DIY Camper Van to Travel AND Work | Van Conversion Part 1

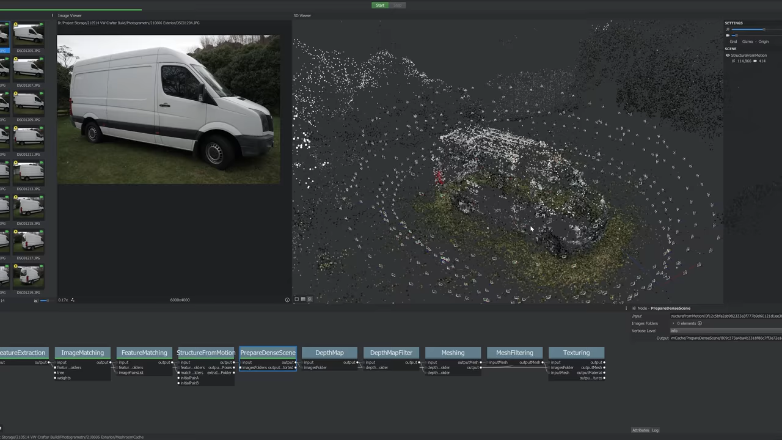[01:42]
relatively accurate point cloud using a process called photogrammetry.
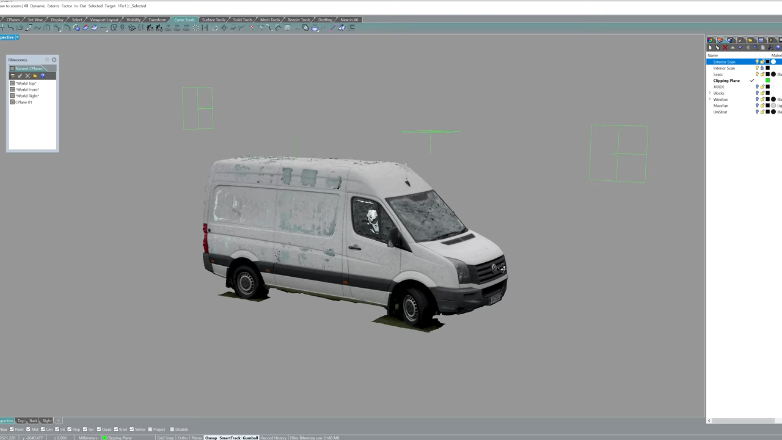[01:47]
And after I've exported that out I've now got myself a 3d mesh model of my van. Yeah it's got a few artifacts but from what I can tell from my reference marks
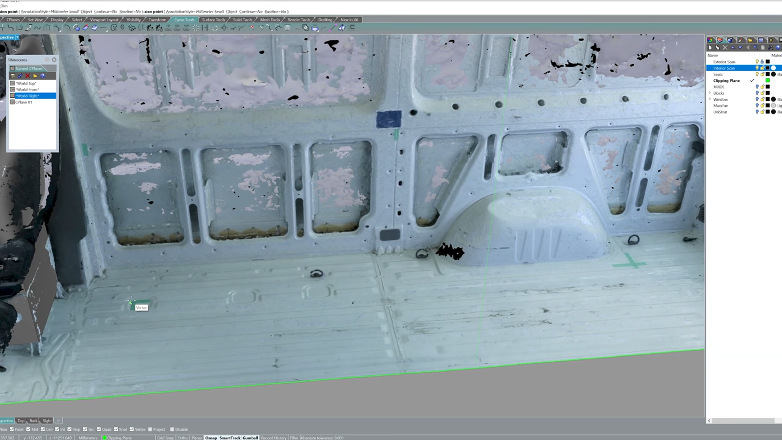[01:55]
the main structure is within a few millimeters or so of real life which is more than good enough at the planning stage. In my extensive research on Instagram I found the most common layout is a fixed bed across the back.